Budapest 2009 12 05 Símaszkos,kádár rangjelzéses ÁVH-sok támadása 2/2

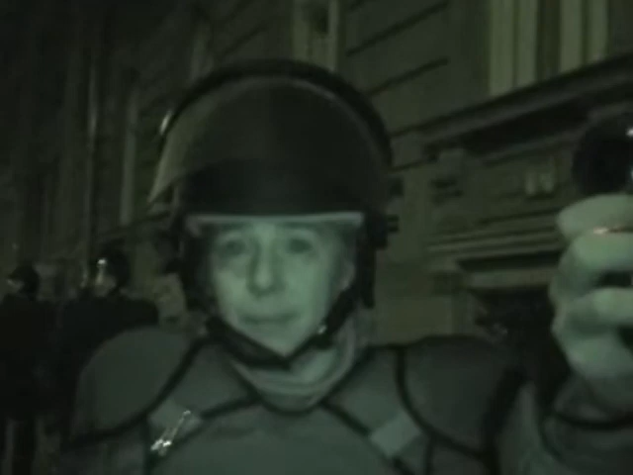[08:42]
Ez nem rendfokozat. Ez nem érvényes rendfokozat. Mi az, hogy a tágú csillaga? Miért nem tudja, mi az érvényes?
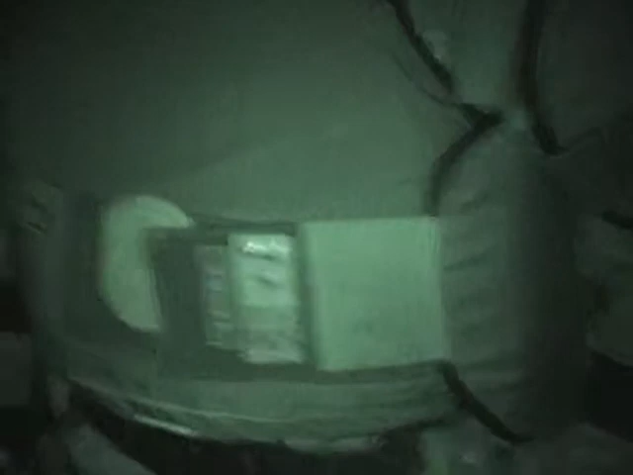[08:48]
Menjen már föl, police húra. Ez nem érvényes rendfokozat.
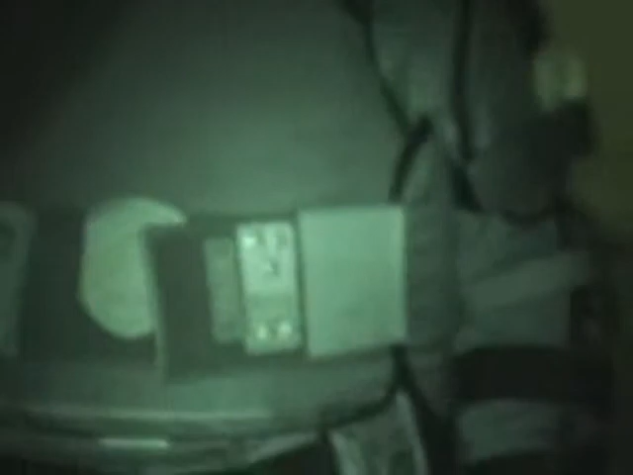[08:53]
Nem ez van. Ne csináljon úgy, mint a nekünk. Ez nem érvényes rendfokozat. Nem, uram.
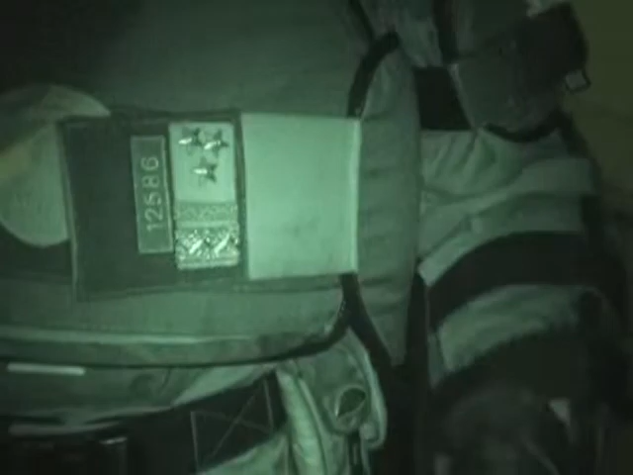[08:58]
Ez nem. Azonnal, hol a parancsoka? Hol az az őrnagy? Hol az az őrnagy? Már múltkor is csinálták. Ez nem érvényes. Ez nem érvényes rendfokozat. Nem mondja majd, nem tudja.
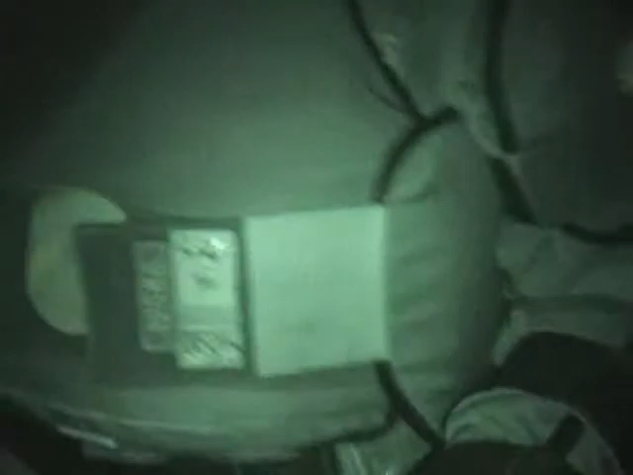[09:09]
Hogy mondtad ilyet? Akkor ön szerint milyen rendfokozat ez? Nem, az ötágú.
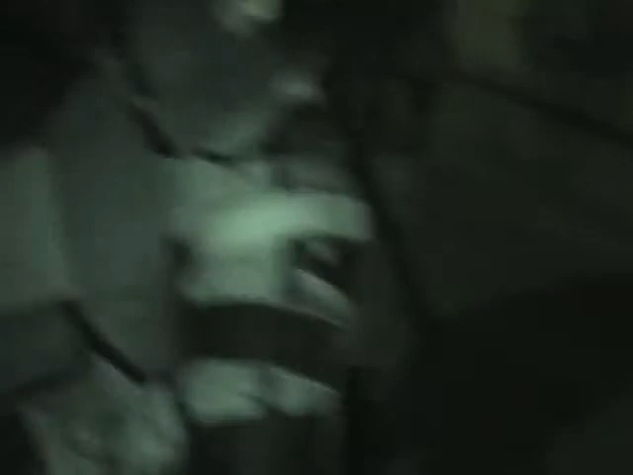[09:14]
Hatágú csillag van, az a rendfokozat is. Nem ez a jel érvényes. Ez a B betű.
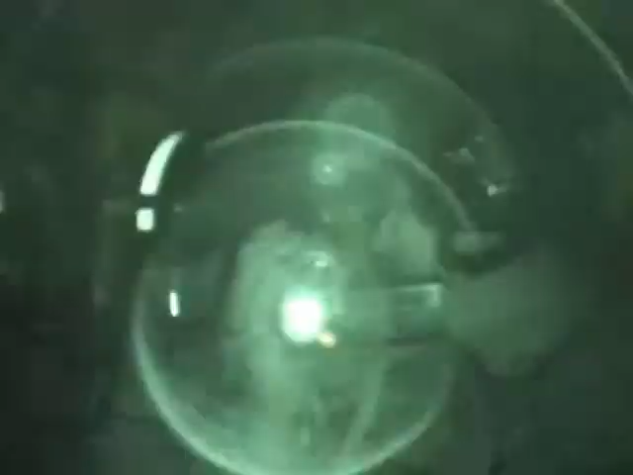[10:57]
Érvényes ez a két csillag? Jó.